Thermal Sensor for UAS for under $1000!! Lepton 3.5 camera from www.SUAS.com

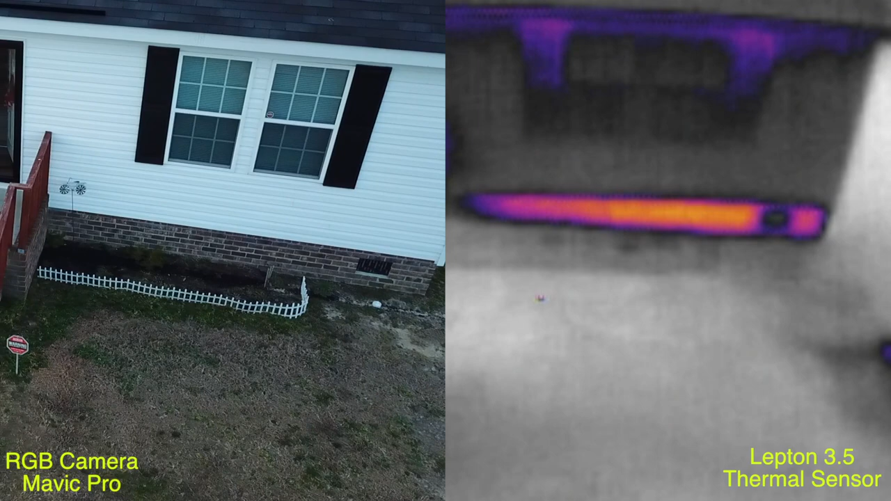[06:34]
picture this is me rising from about 20 feet or so and I think I go up to about 125 feet and as you can see
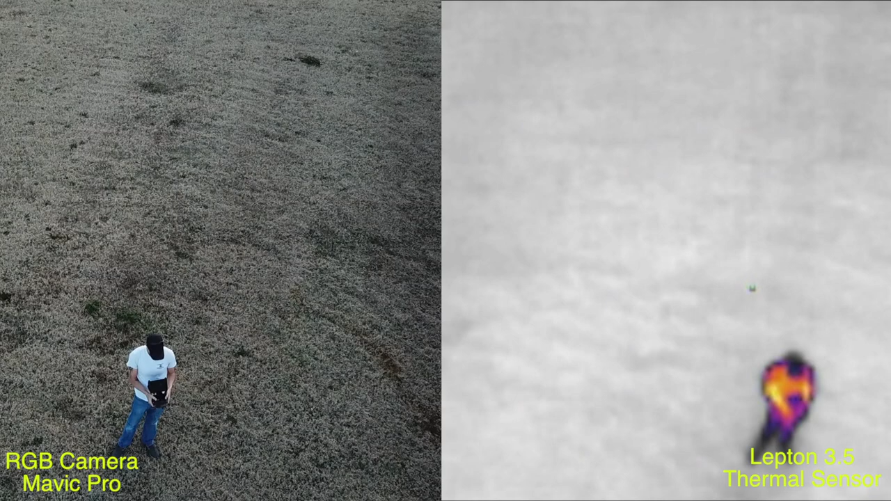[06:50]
this is me rising from about 20
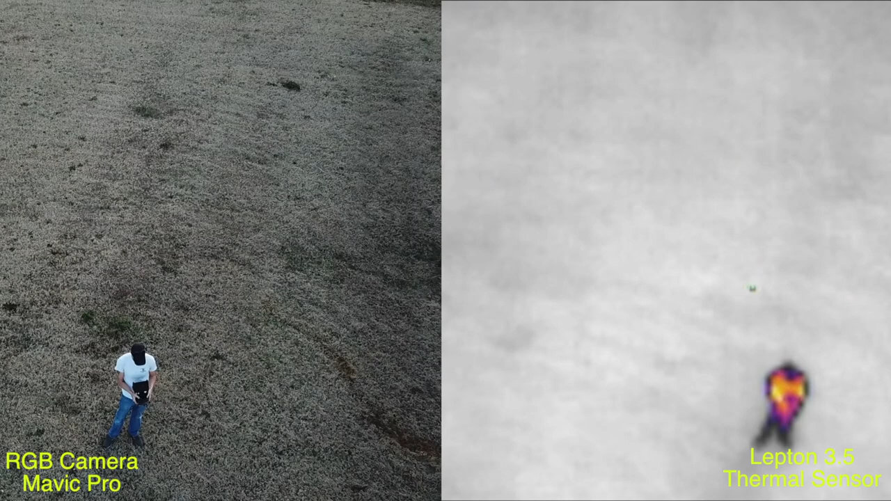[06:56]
feet or so and I think I go up to about 125 feet
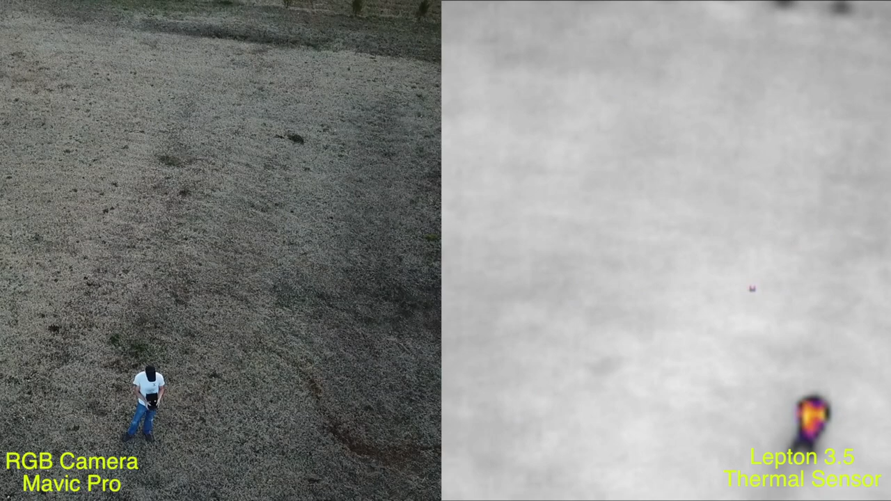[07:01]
and as you can see the contrast lessens the
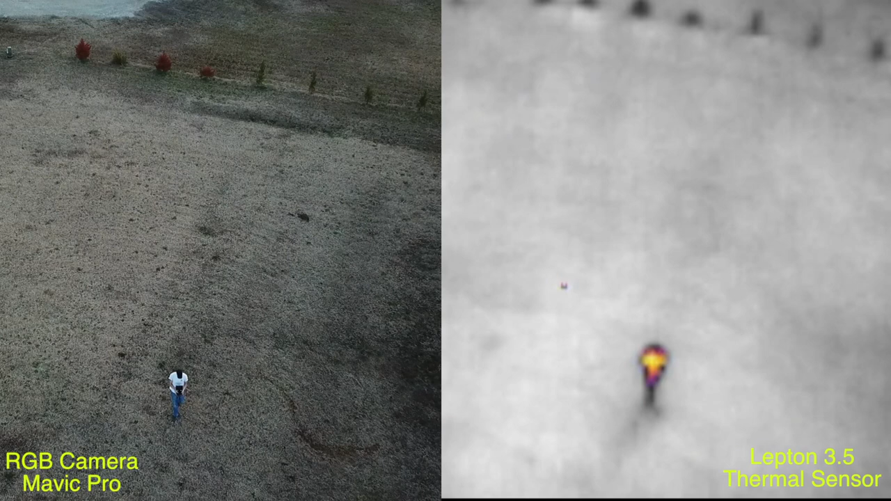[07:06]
higher you get up but in an open field without any kind of tree coverage or anything
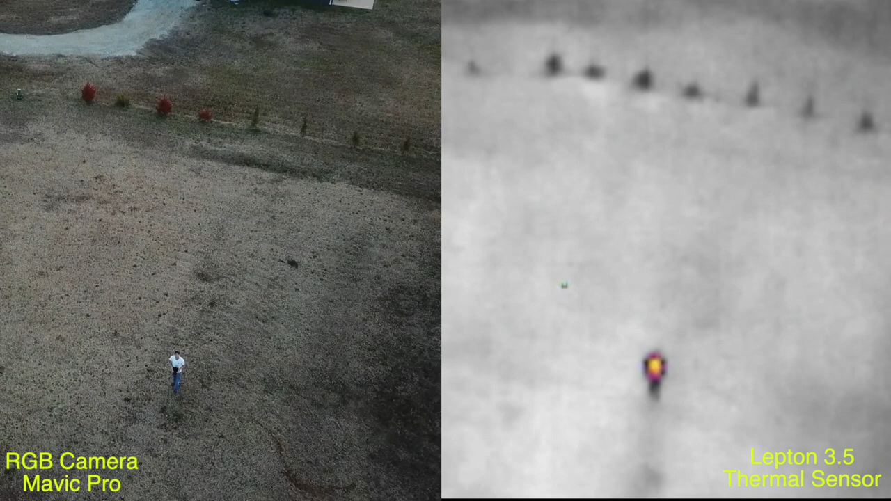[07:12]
like that as you can see you can you can still tell where I'm at now
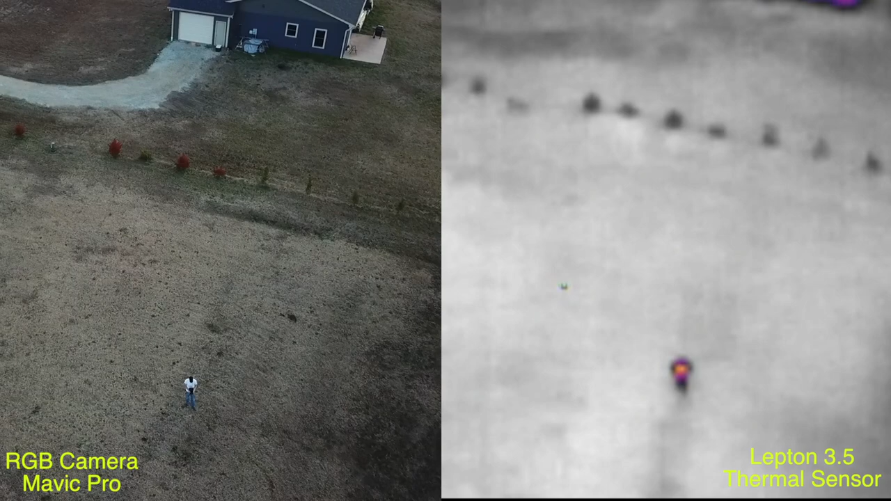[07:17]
this had tree coverage it'd be a whole different story but roughly about 125 feet
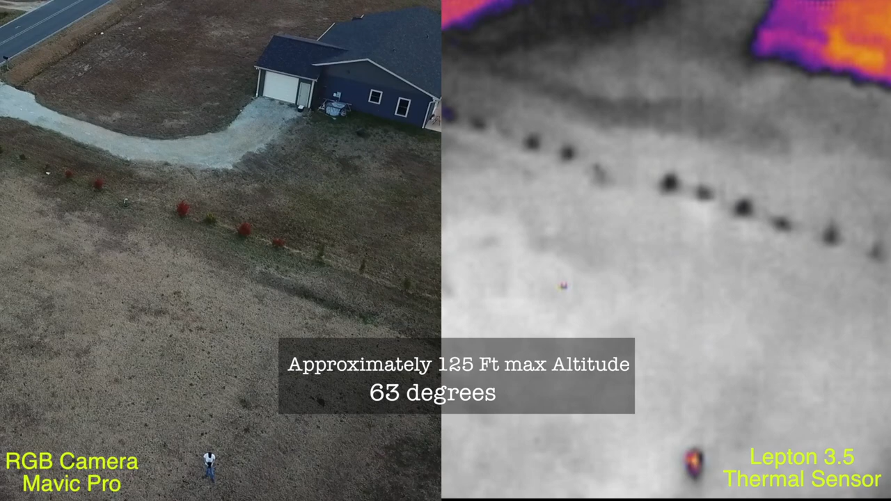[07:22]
in the air but you can still see that's me so a full-size human you can definitely tell it's a blob but you couldn't
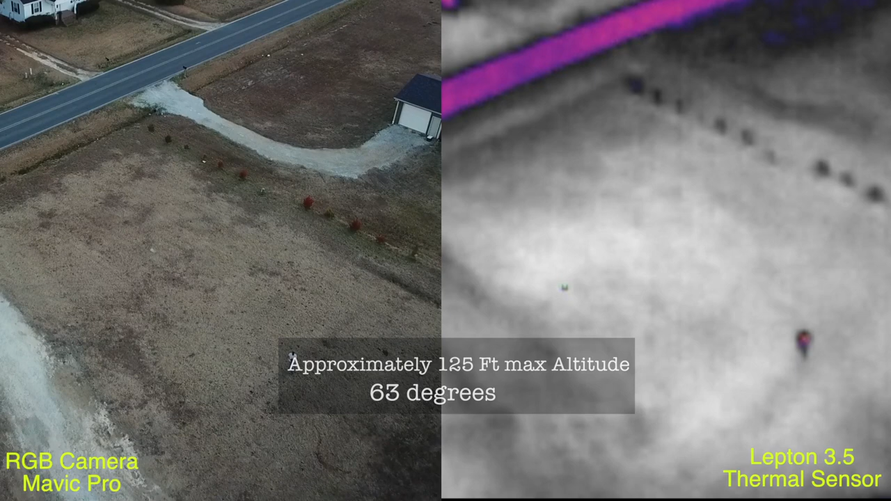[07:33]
tell exactly what it was and then here's some shots of me walking around behind the house side by side
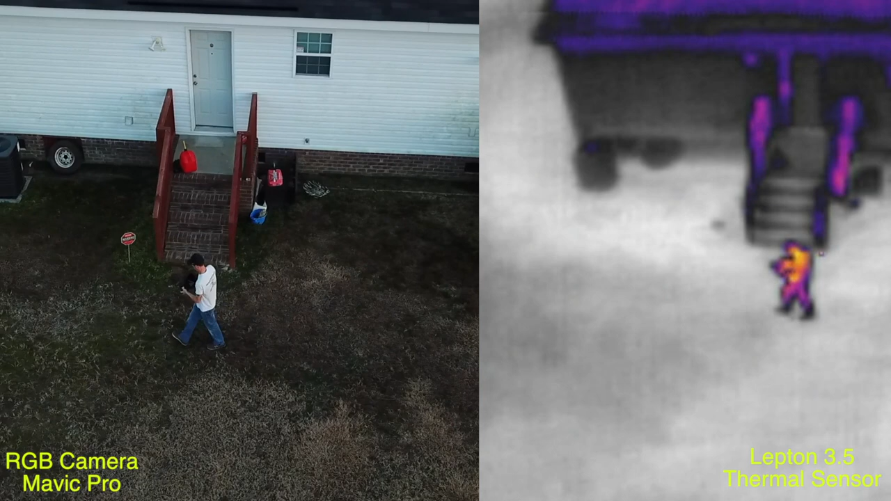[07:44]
again with comparison to the Mavic Pro and again this whole setup here including the monitor is like a thousand dollars or under so
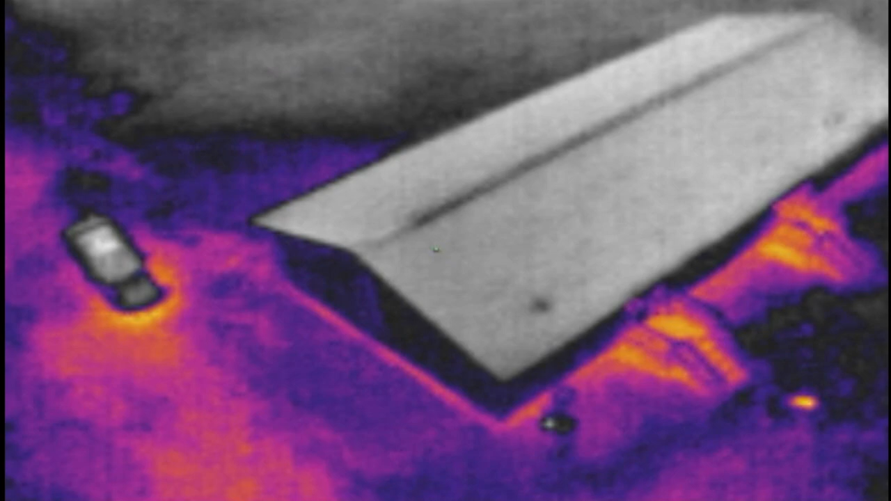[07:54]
this is my little chihuahua you see the
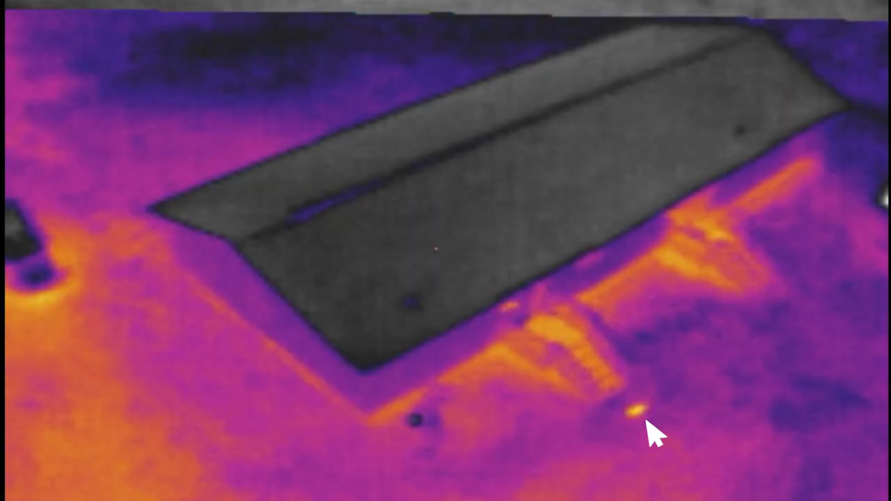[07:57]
cursor pointing to her now and
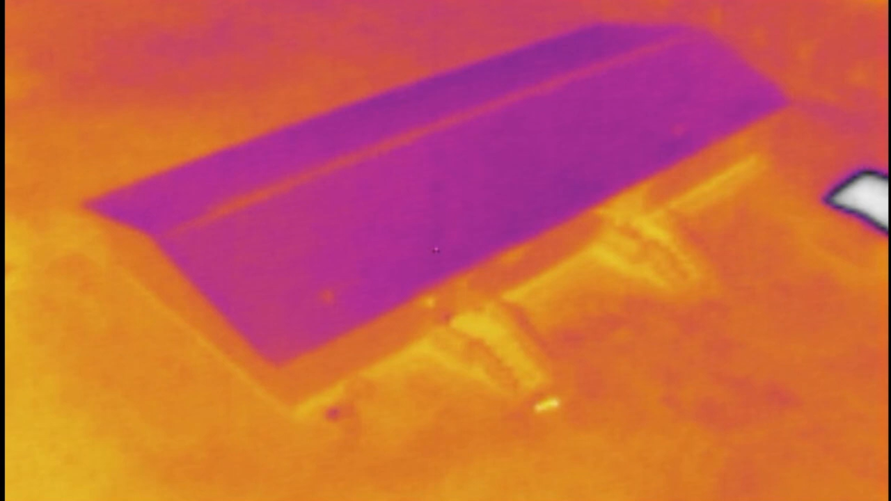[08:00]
this is the fusion palette and that's this nine Hertz refresh
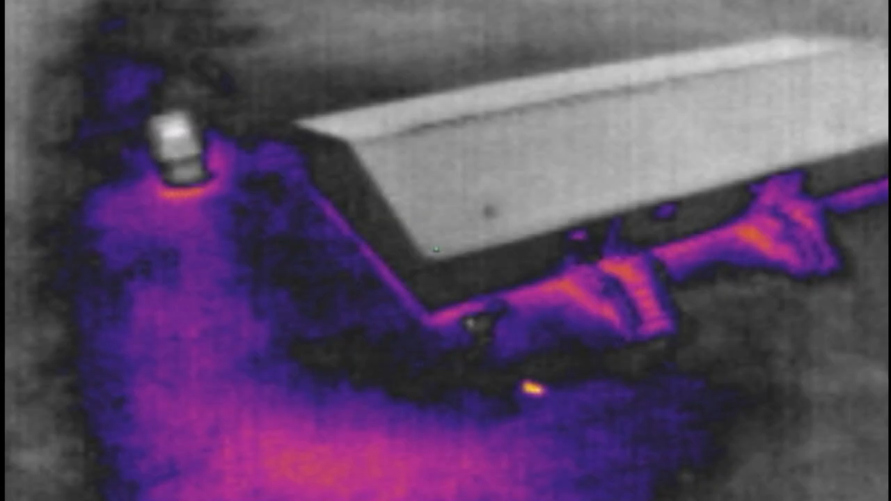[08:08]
rate you can see it kind